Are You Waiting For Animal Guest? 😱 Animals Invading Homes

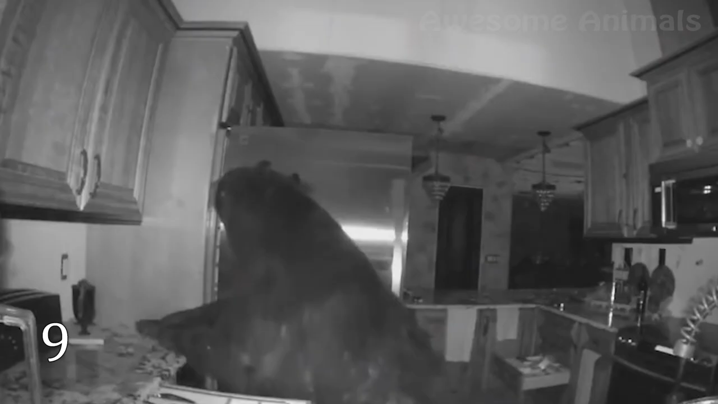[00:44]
Especially in the regions where bears live close to people and they see humans' backyards like an eatery spot.
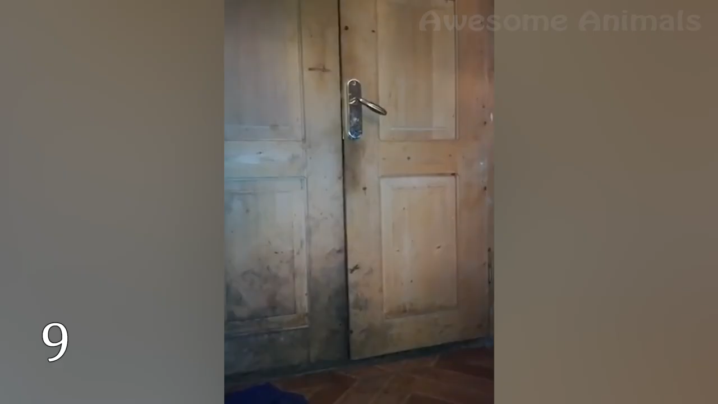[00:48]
Oh, these intruders sometimes behave like hosts in the house and in the kitchen.
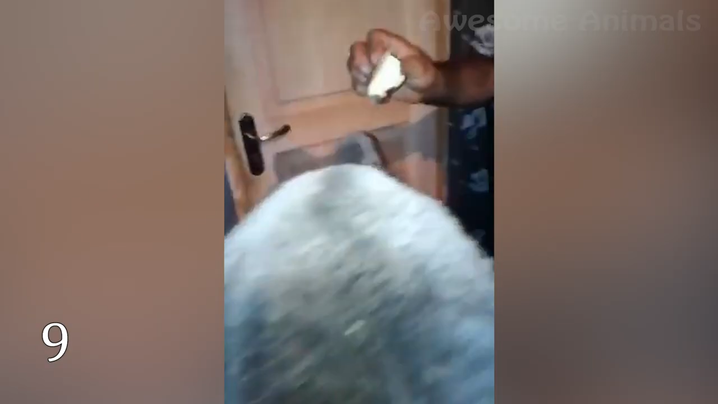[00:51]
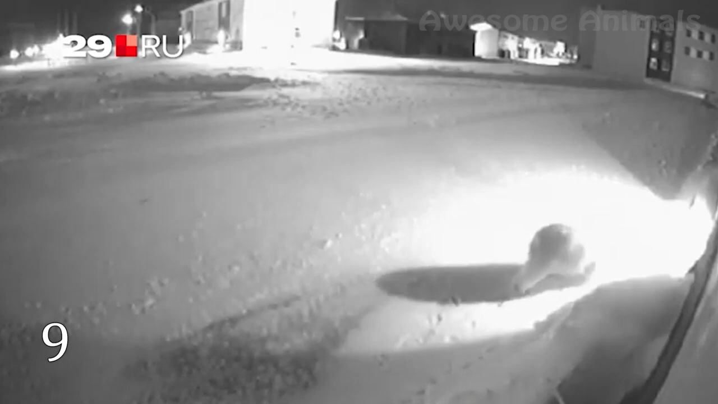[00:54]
The white bears, especially young and curious, also have a tendency to drop in people's houses.